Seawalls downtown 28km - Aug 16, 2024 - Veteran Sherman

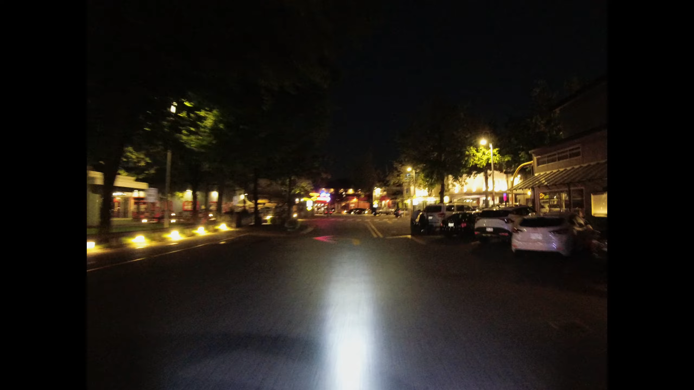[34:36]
So, one observation, since it's a wide-angle mirror, of course, the cars in my mirror are further than they appear and smaller.
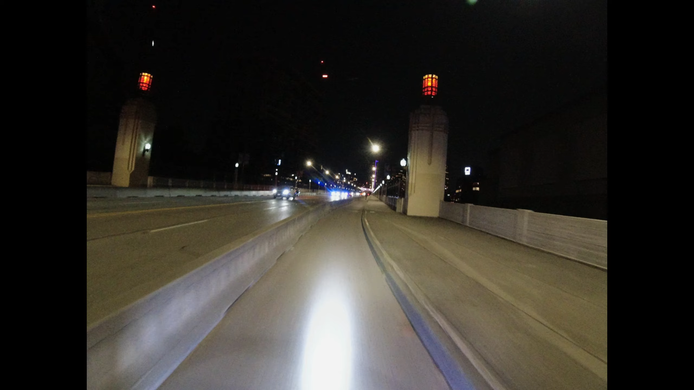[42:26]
He's going at a good pace. I don't need to pass him.
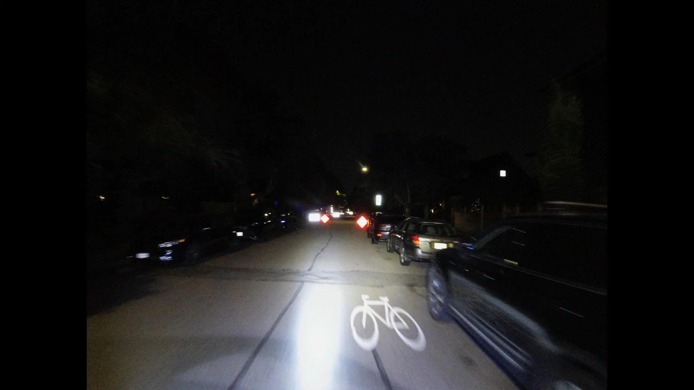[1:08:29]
Bike lane closed. Let's see, how am I gonna go here?
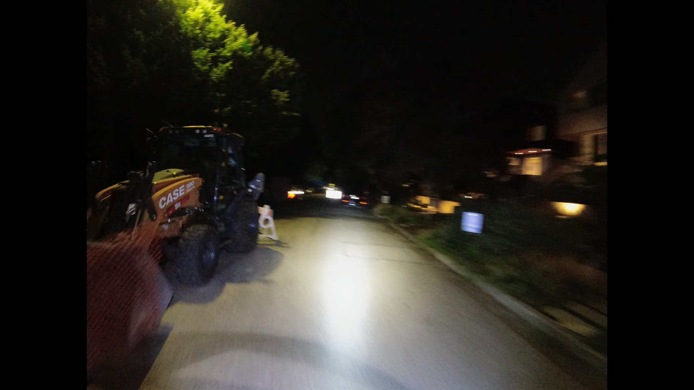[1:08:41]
Dismount and go on the sidewalk. Question is why?
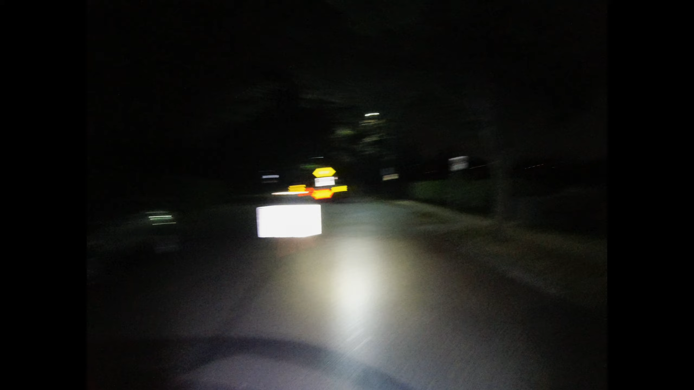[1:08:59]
I don't see the work that's being done.
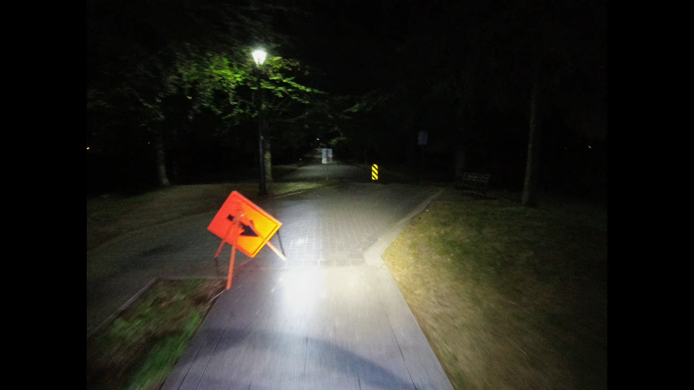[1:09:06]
Yeah, that makes no sense. There wasn't anything being done on that road.
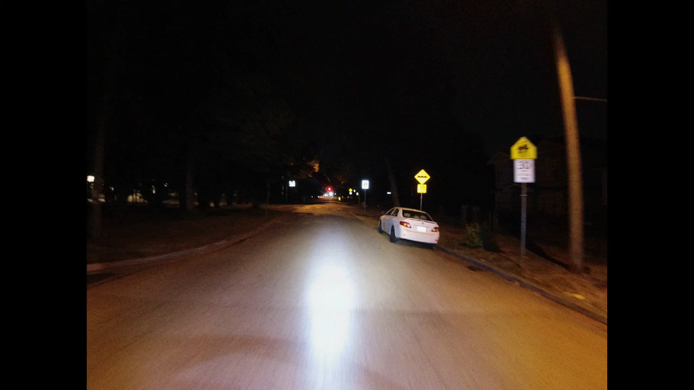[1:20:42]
Yeah, 45th is fine until you get to this part. Then you want to stay in the middle. Because look at this. The camber is just way down there. You're in the ditch. Like, that's a good like foot drop from here to down. It just crests down. You're in a tram line and then crash down there. Weeds.